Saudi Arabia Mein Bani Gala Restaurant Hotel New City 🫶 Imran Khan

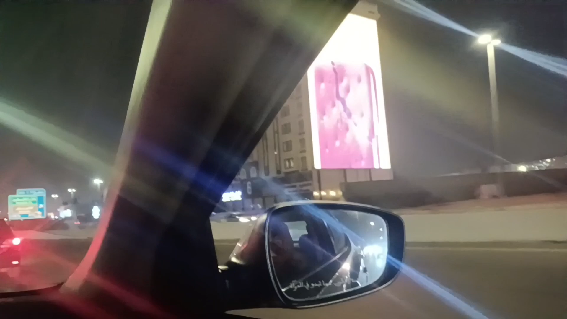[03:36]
जुमेरात को यहाँ पे काफ़ी रश होता है। ये आगे एक फ्लाई ओवर आ रहा है, तो हमने भी फ्लाई ओवर से ही चढ़ना था। ये पहले इधर थी पतनी किलो तमानिया, क्या बलान थी, किलो तमानिया।